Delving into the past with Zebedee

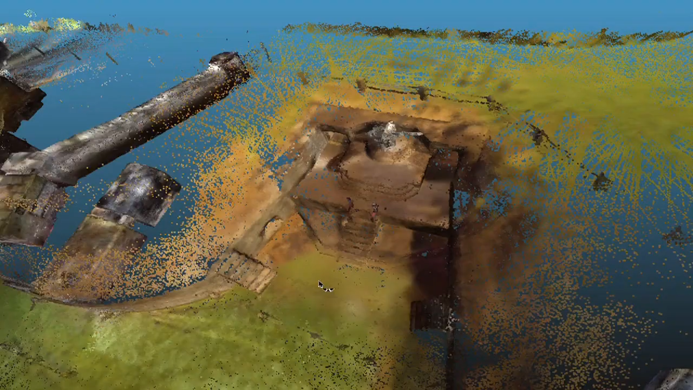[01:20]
We can produce 3D renderings of buildings really fast. It's almost photographic. Part of using these tools is just to allow us to measure change over time.
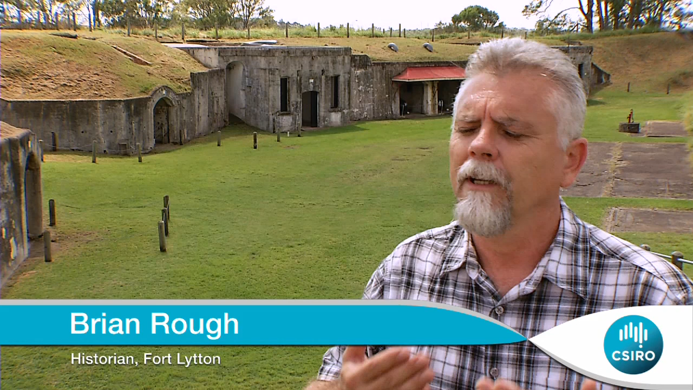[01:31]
And if we're to preserve these buildings, you know, not just for next year but for the next 50 years or the next 100 years, we have to be able to understand what's happening to the site.
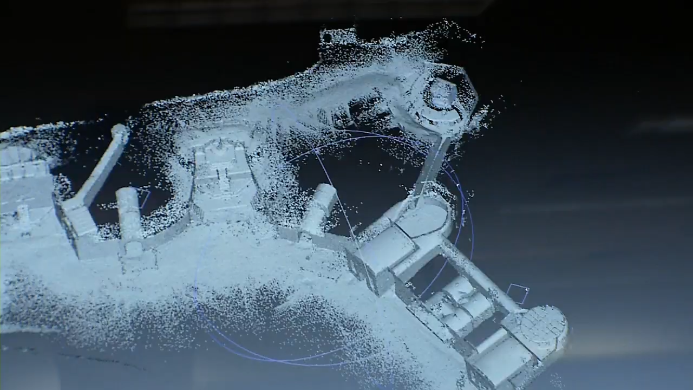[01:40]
It's a huge archive of 3D points,
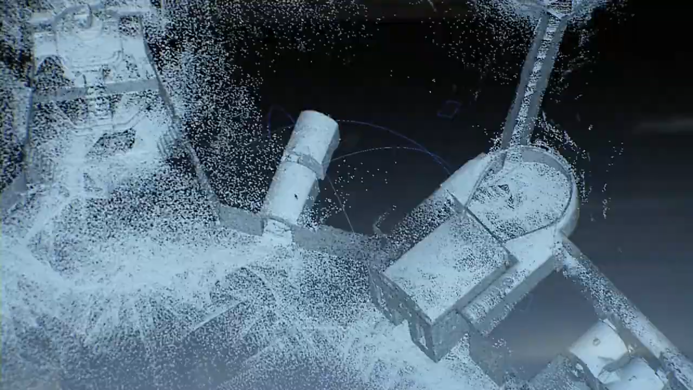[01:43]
so you can go through and cut sections,
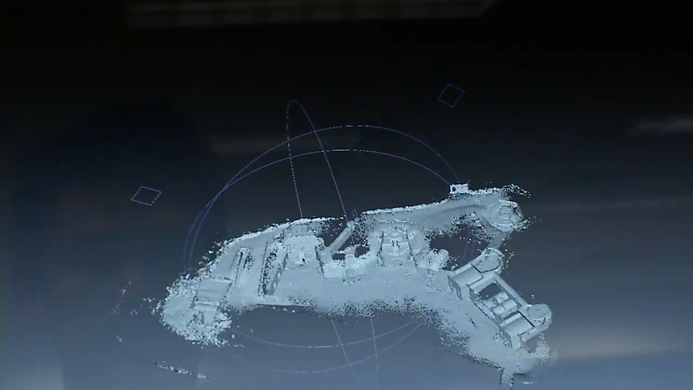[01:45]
you can cut plans, you can take the roof off and see what it's like inside.
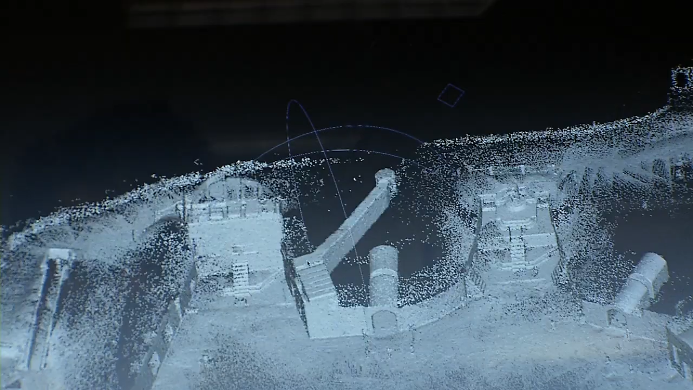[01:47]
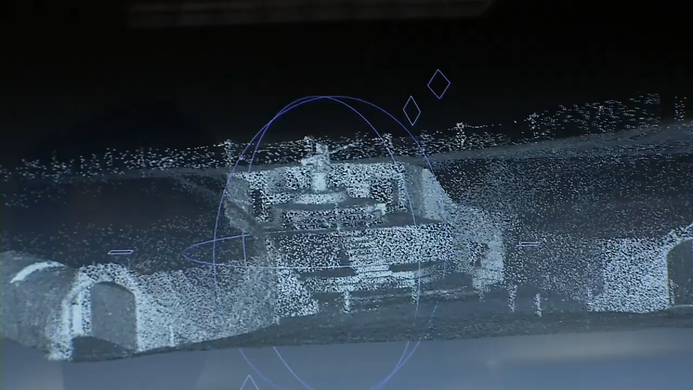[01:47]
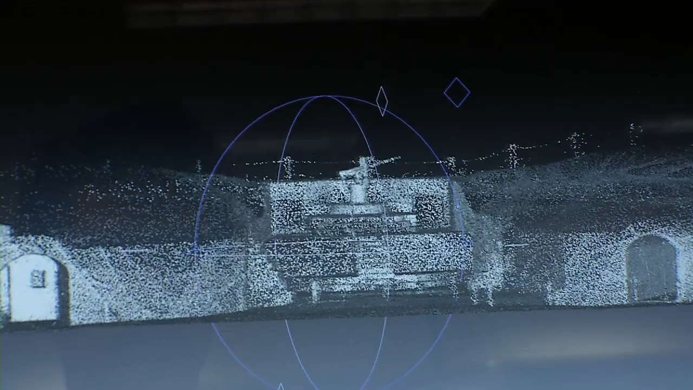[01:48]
So you can see what the surfaces look like, you can see the cracks in the walls, you can see where the holes in the floors are.
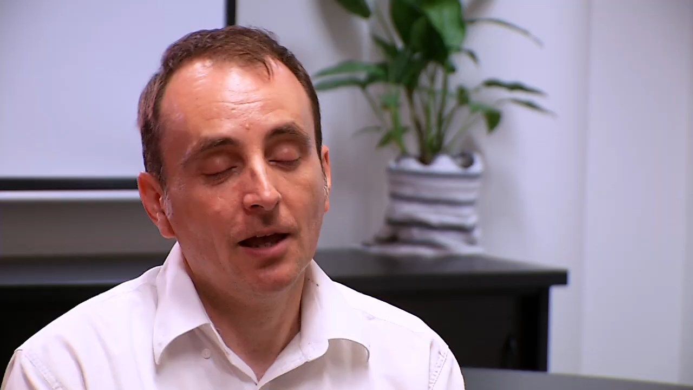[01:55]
Many cultural heritage sites are hard to get to.
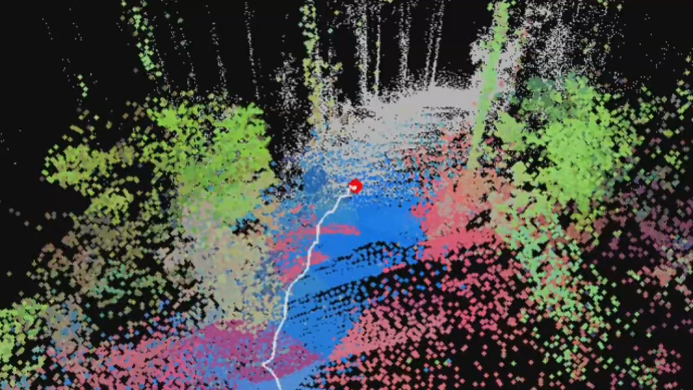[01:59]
They may be on islands, in the middle of forests, difficult terrain.
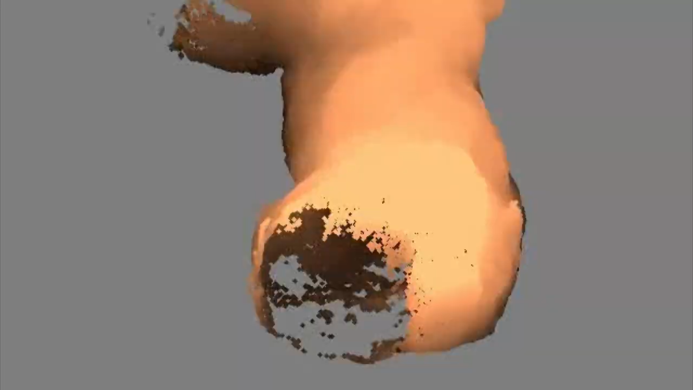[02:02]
This system is great in that it's very small, it's easy to transport.
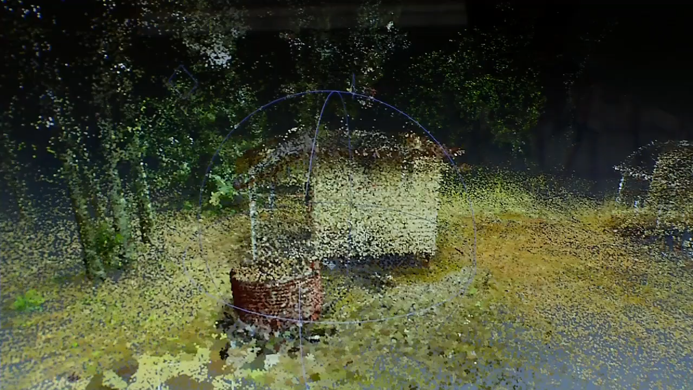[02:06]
We captured a huge site at Peel Island in Moreton Bay.
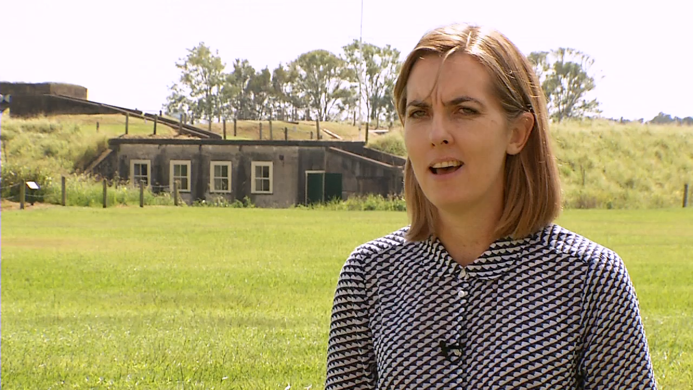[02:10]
It's an amazing site but it's got lots and lots of buildings on it.
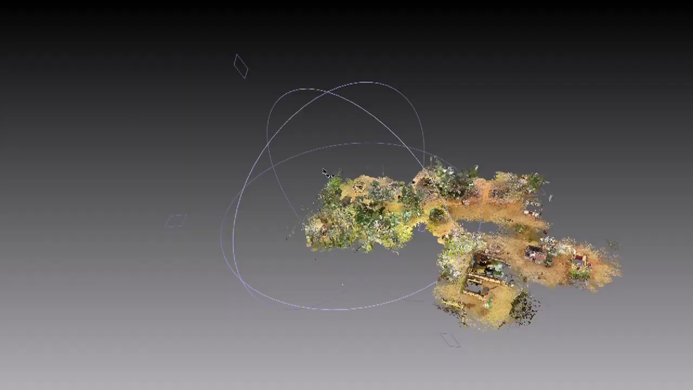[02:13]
The Zebedee scanner allowed us to capture that whole huge Peel Island site in just four hours.